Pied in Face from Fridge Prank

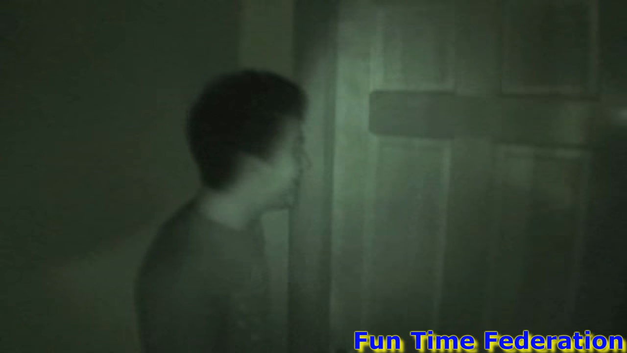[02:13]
I think he's crying. He locked the door while he let us in. He let us in.